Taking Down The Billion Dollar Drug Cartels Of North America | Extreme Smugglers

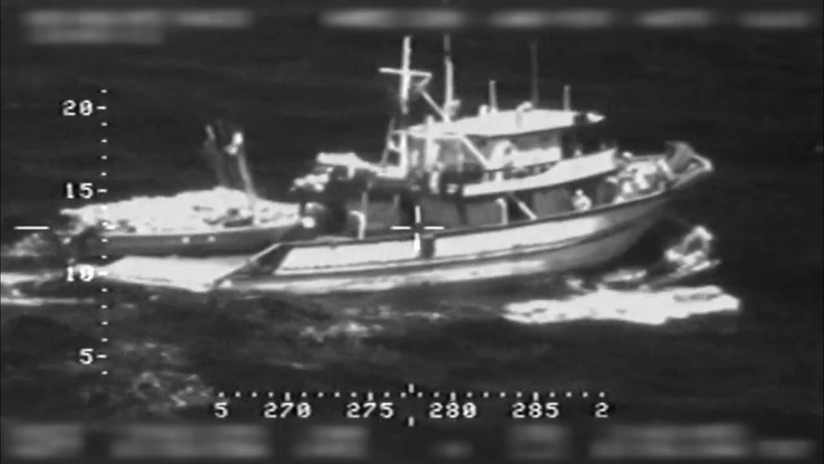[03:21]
The fishing boat headed straight for the Navy ship.
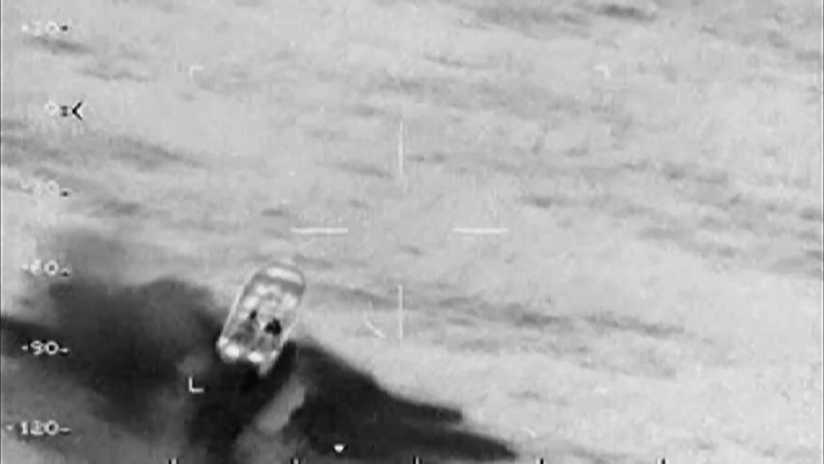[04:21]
Looks like a bunch of packages in the center hole.
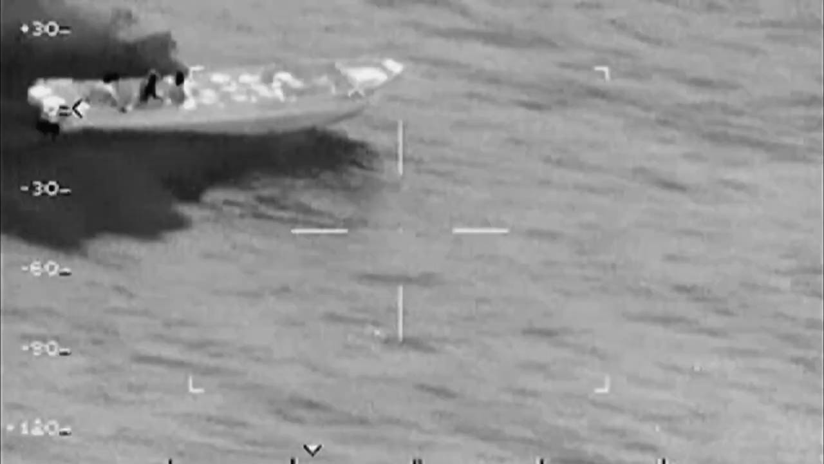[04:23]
10,000 kilometers off the northern coast of Panama.
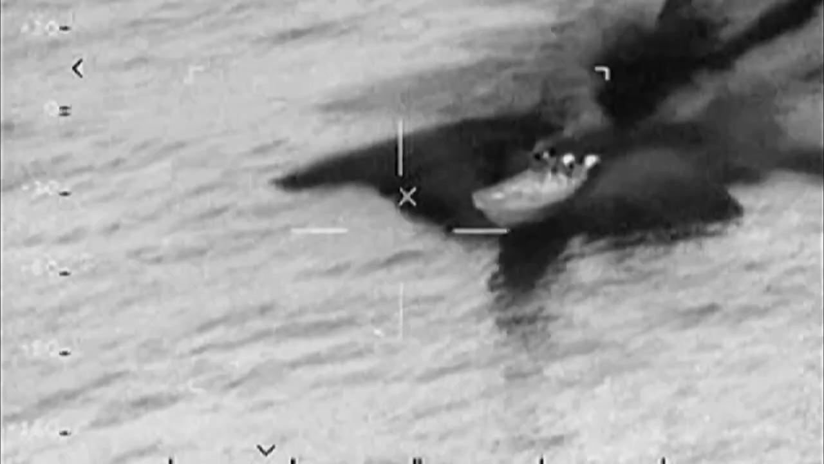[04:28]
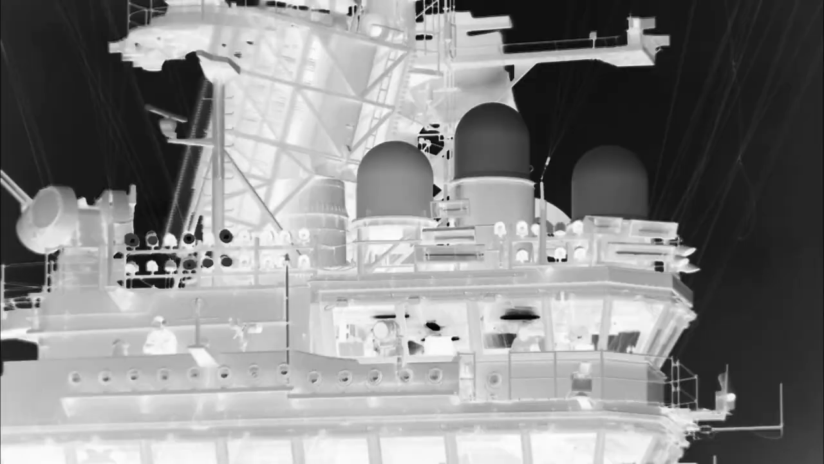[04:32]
P3 FLIR footage recorded the USS Freedom's encounter
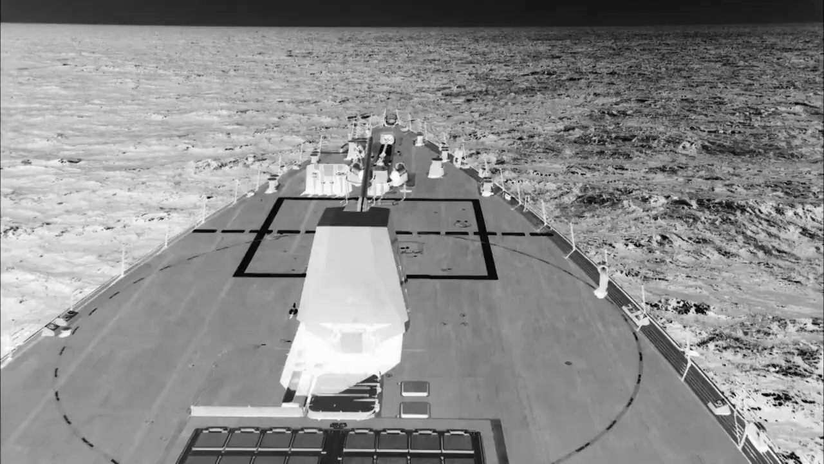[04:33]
with a fast boat that was showing all the signs of smuggling.
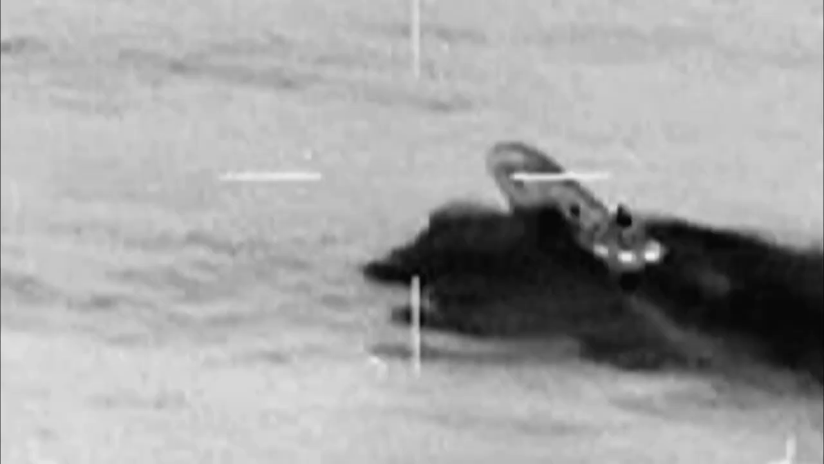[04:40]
Multi-engine, running at night, lights out at high speed.
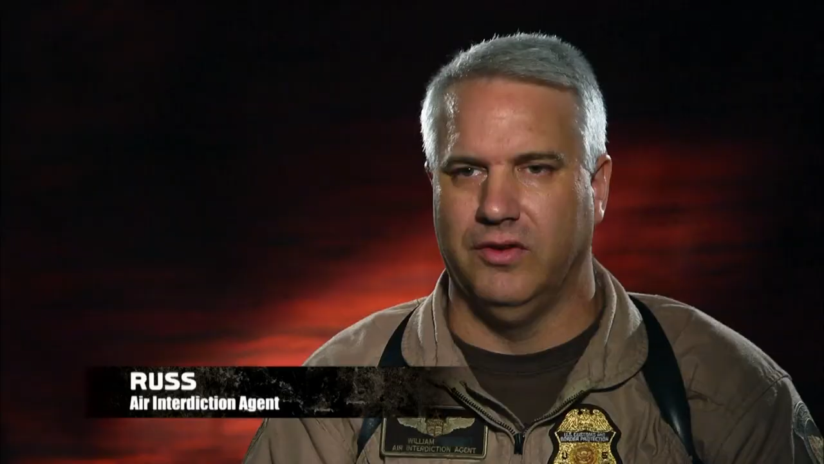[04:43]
Those are things that we used to identify it as a suspect vessel. The Navy vessel attempted to intercept the suspicious fast boat.
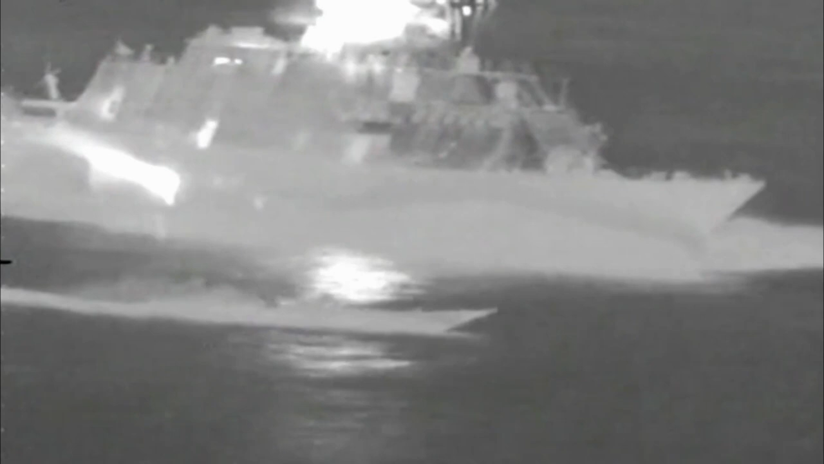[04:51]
You have to remember, out in the middle of the ocean at night, it is pitch black dark. We got in a little bit lower and closer.
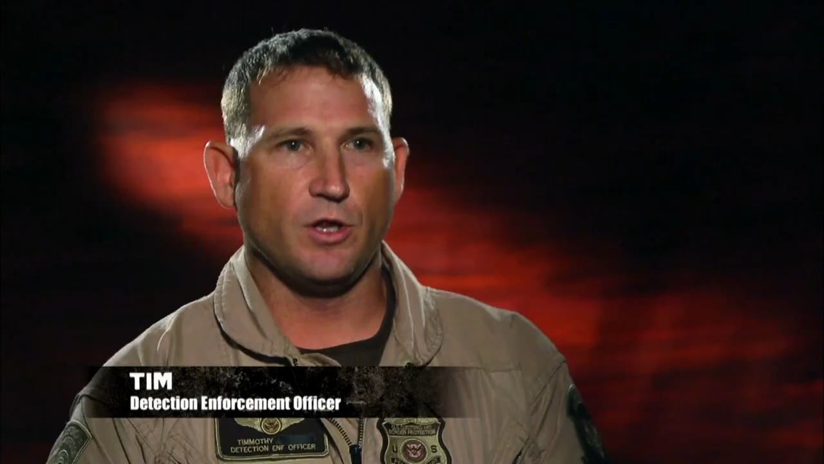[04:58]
It looked what appeared to be contraband loaded up in the front of the boat.
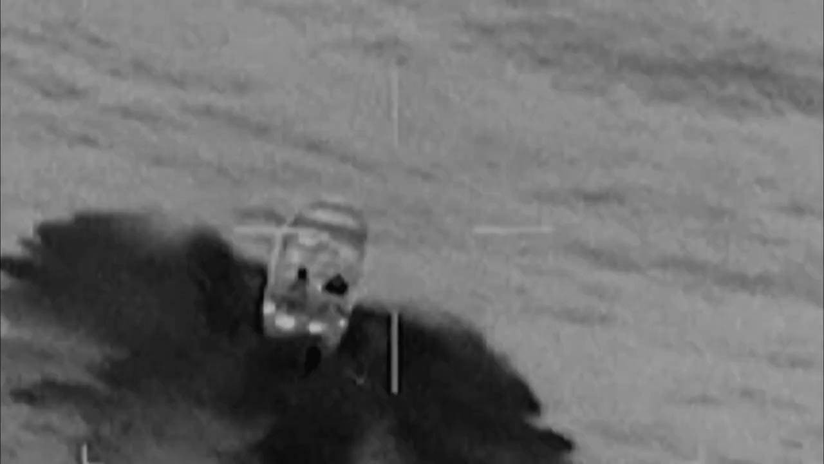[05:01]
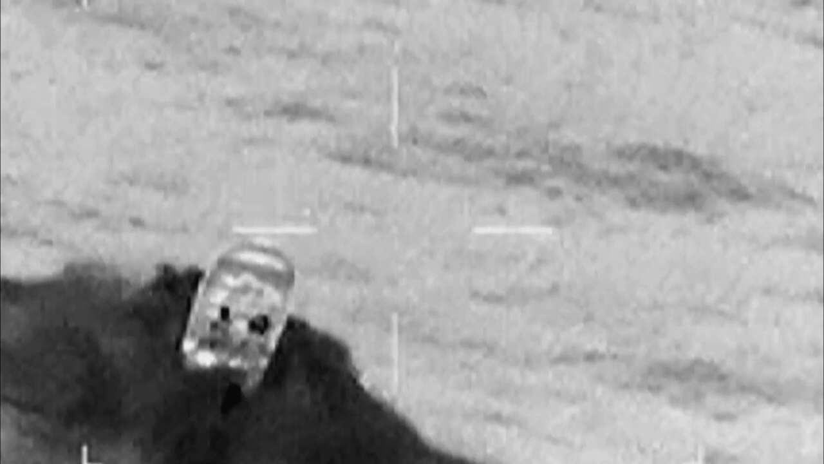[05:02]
Yeah, the whole center port looks like packages, barrels, we're not really sure.
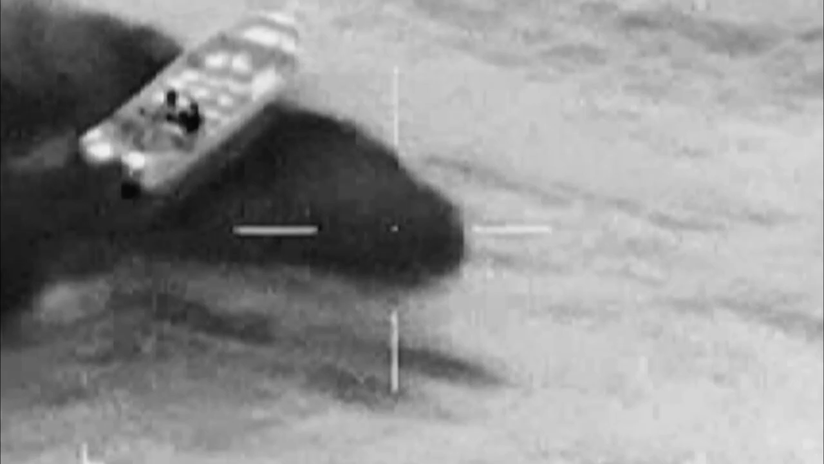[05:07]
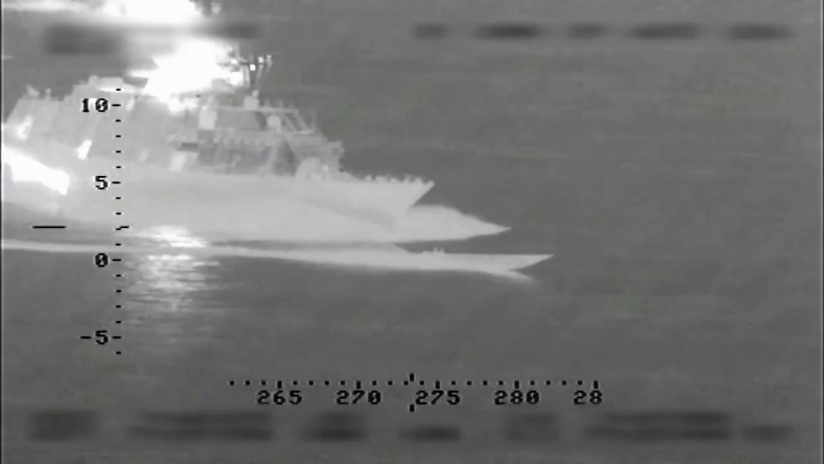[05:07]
Then the fast boat made a run for it.
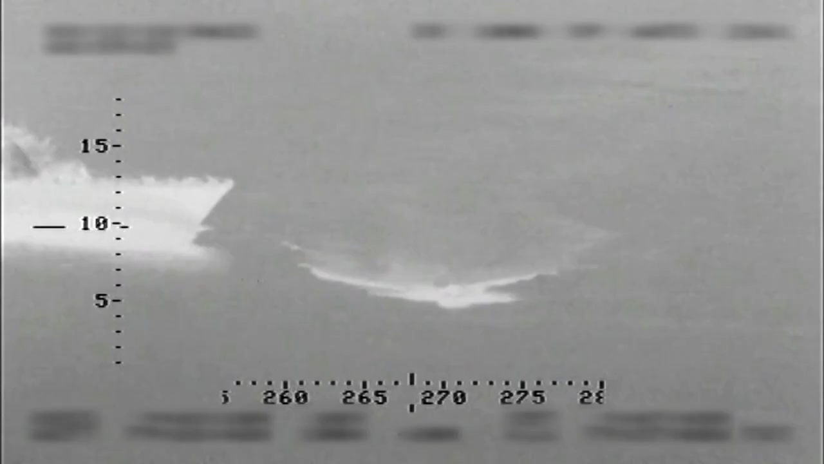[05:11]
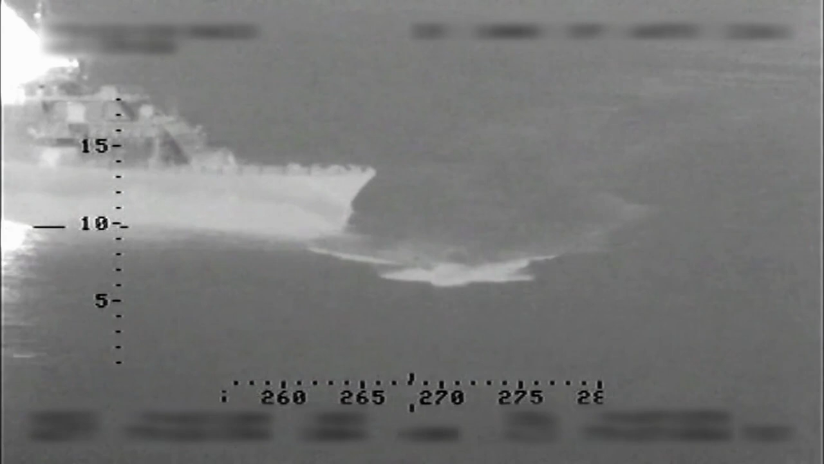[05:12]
The Navy ship immediately launched an RHIB, a rigid hulled inflatable boat that carried a heavily armed arrest team.
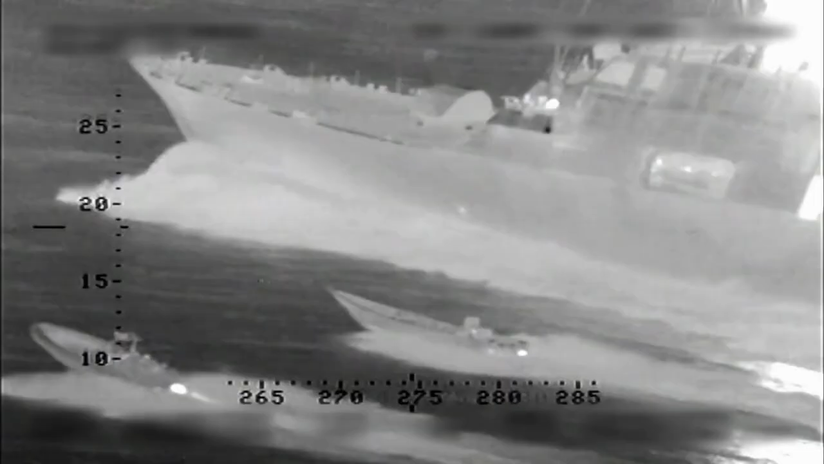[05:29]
As the Navy RHIB closed in on the fast boat, the smugglers took decisive action.
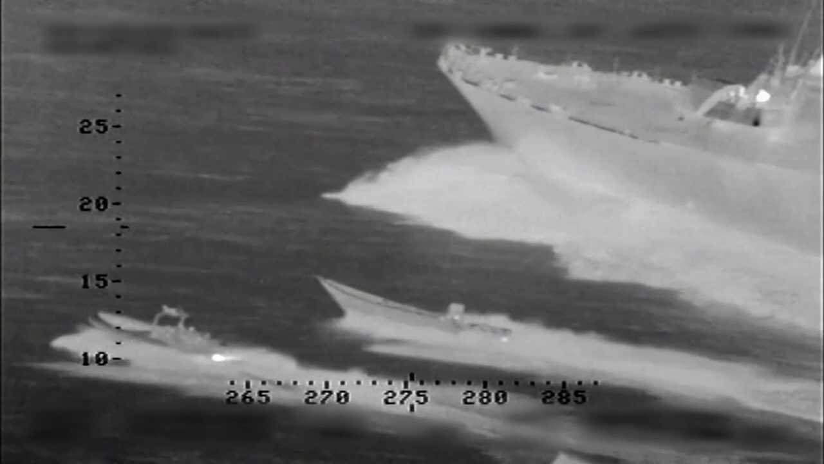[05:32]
This is 106. 106 is taking this target right here, right there.
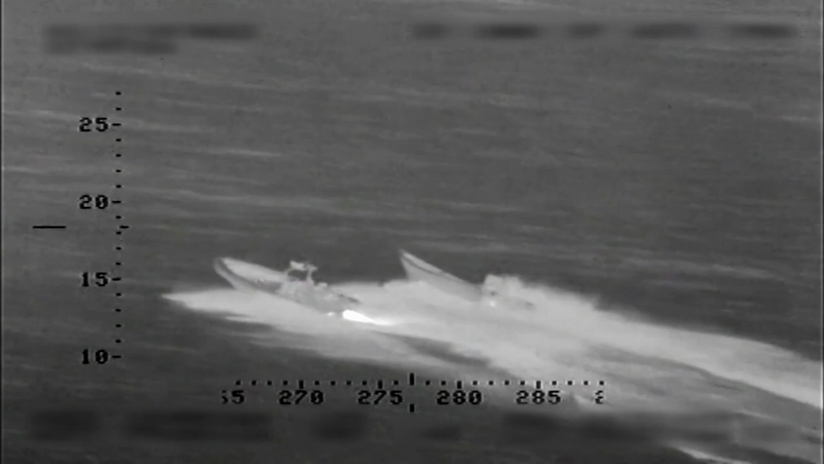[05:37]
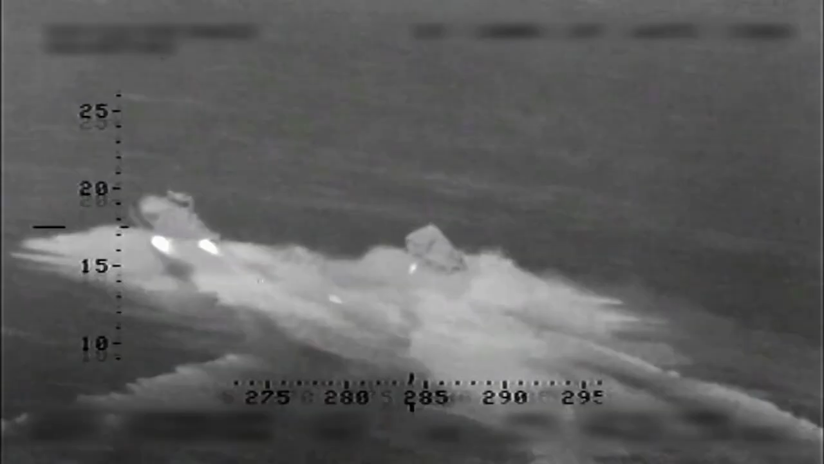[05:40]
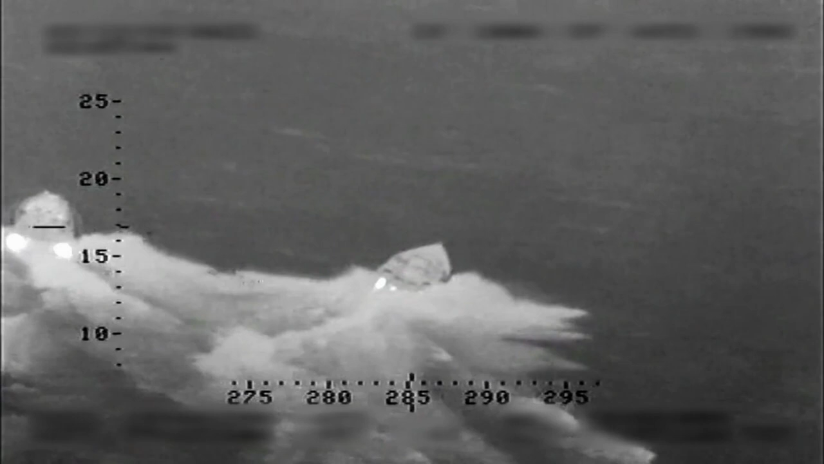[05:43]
The go-fast becomes evasive and turns hard. He's getting close.
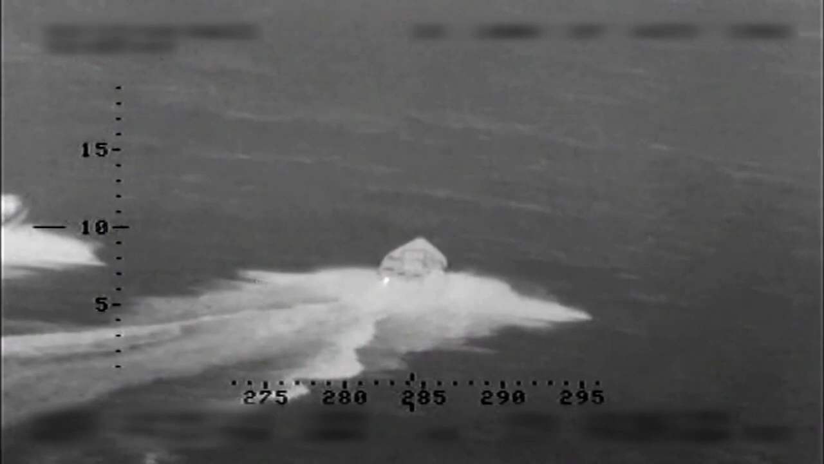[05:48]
He's got them. He's got them. He's got them. And rams the RIB and takes out his injuries.
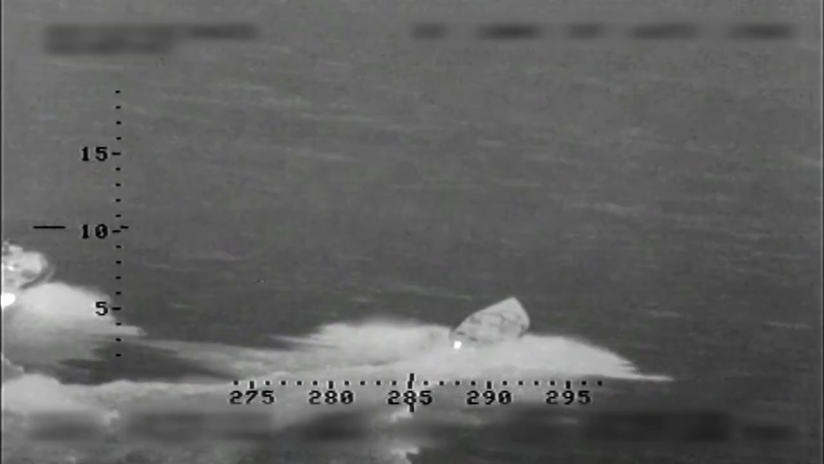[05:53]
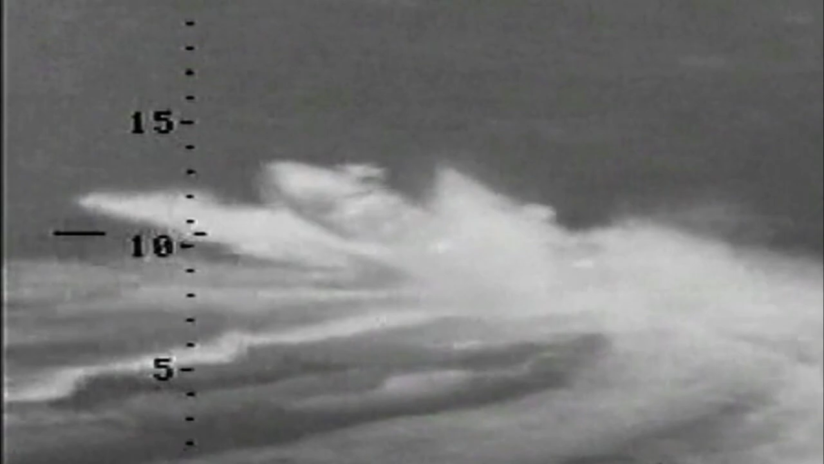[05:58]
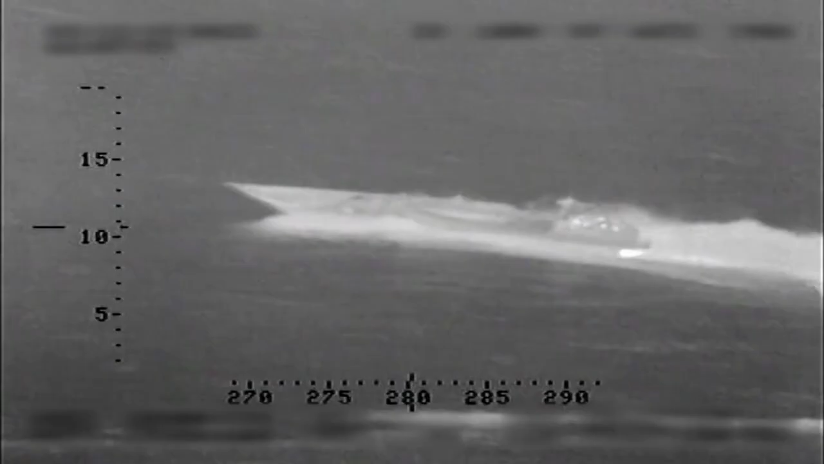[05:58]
So that boat was instantly disabled.